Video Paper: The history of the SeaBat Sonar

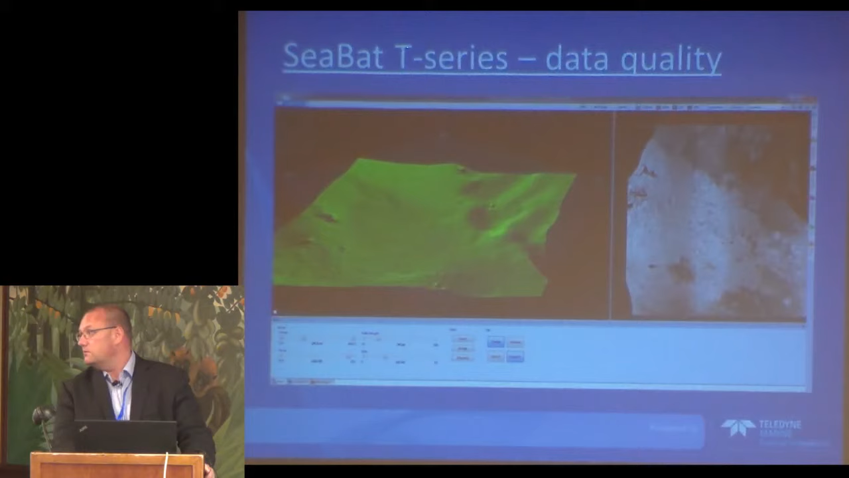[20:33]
I'll show you another couple of pictures. These are from a couple of weeks ago in Plymouth during demos in a shallow survey. That's outside Plymouth, just a wreck. It's a little bit of a shame because it looks really, really nice on my laptop.
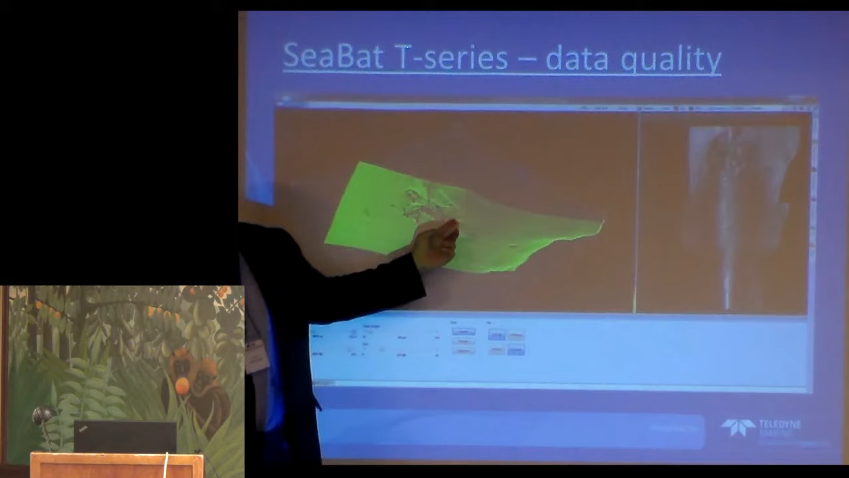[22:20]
So we know it's there. So that we're just all excited. Another couple of pictures. Breakwater.